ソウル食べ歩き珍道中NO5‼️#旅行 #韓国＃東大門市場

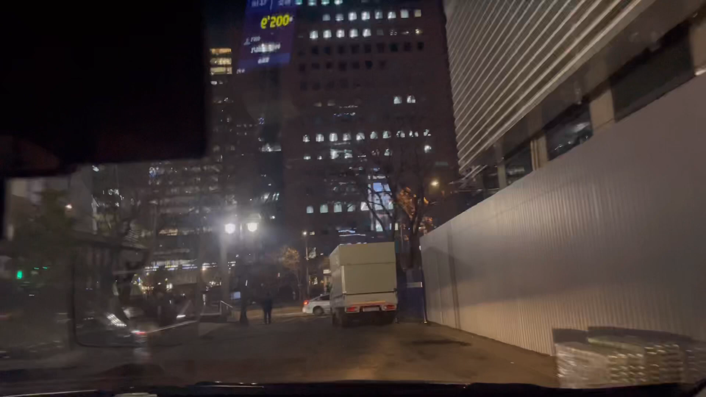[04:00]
タクシーでもねたぶん1メーターぐらいで行けるんで
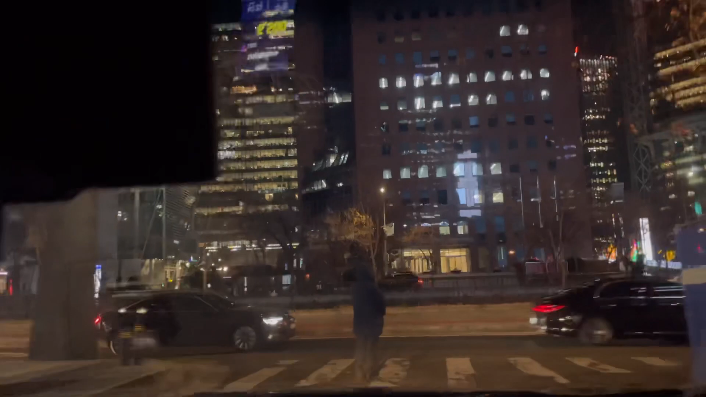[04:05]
4人ぐらいだったら地下鉄乗って1人もう危ないねお父ちゃん1人1500ウォンとか
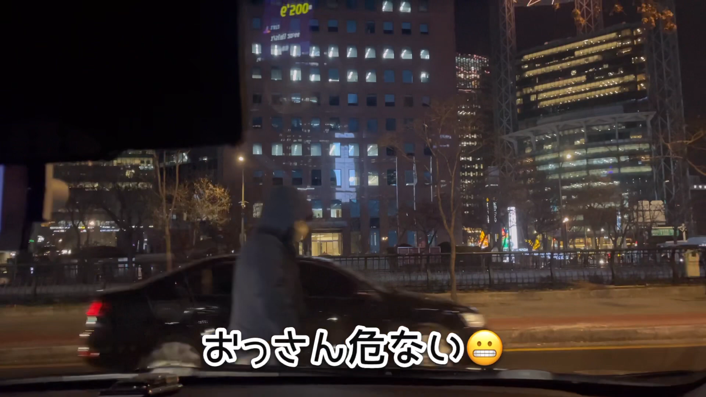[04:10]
1500ウォンとかで4人で6000ウォンで駅まで歩いていくならタクシーで1メーターで6500ウォンぐらいなんでちょっと上がったとしてもたぶん
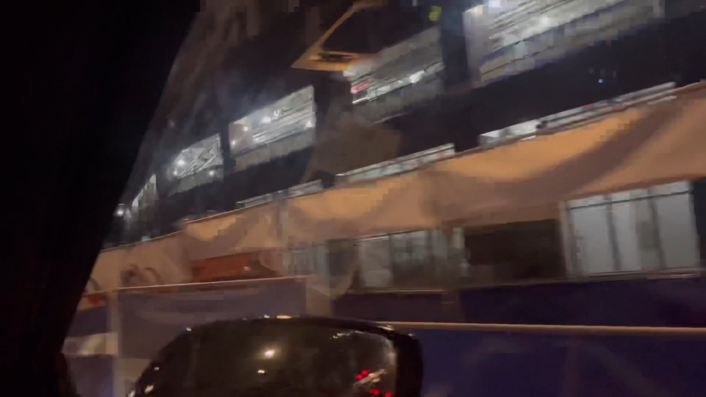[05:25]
100足からとか山ほどその代わりめっちゃ安い
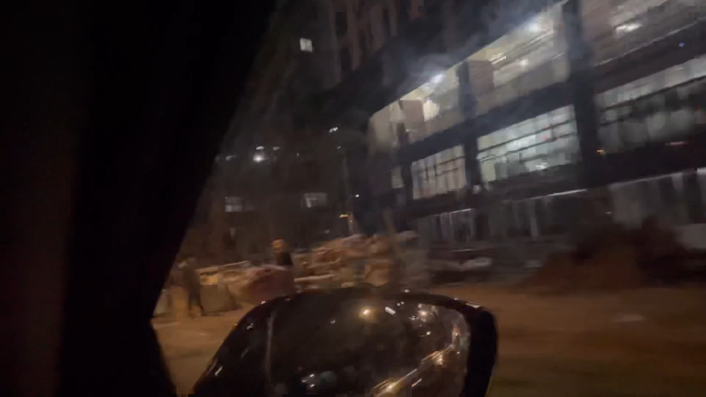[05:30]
そういうのがずーっとこっちもですねなんかずーっと続けますうん
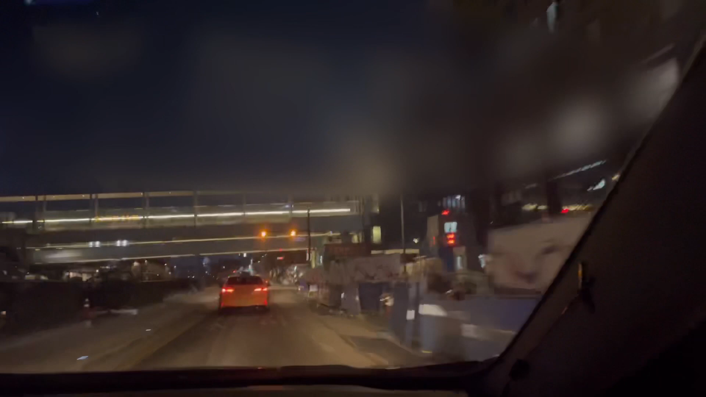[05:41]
なんでまあなんかいっぱいこう転売するとか
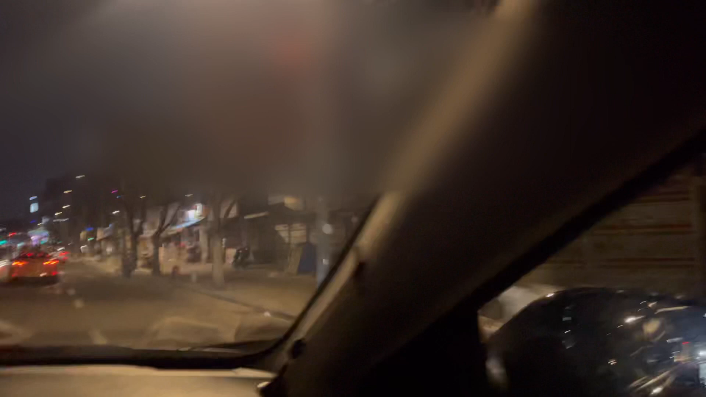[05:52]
なら結構お得かもしれないですけどそうですね今もうシャッター閉まってるんですけどこれがもう開くんですよ朝方とかちなみに明日が休みらしいですね市場っていうか全部
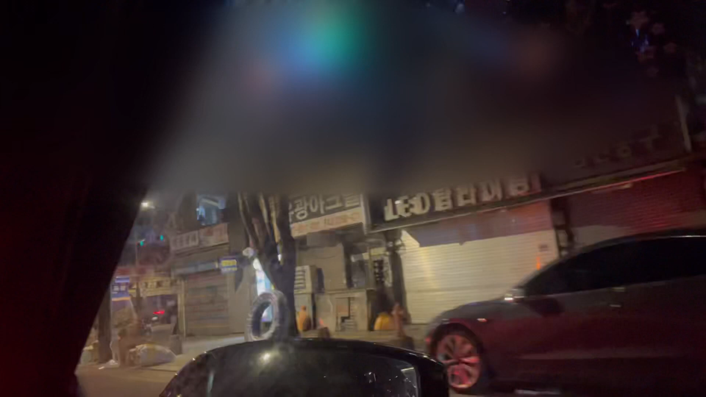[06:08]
なんで結構来てみたら面白いです夜中とかも行ってるとかもずーっとやったら下そうっていう
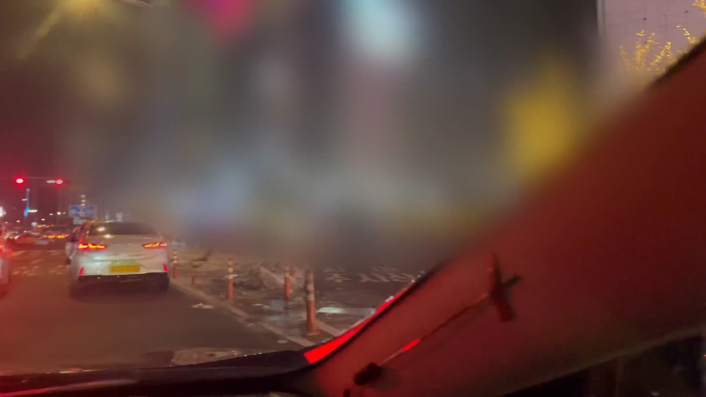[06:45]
これも超有名なんですけど大体1階から7階とか8階とか全部服とかですねコピー品とかが堂々と売ってますブランドものバッグとか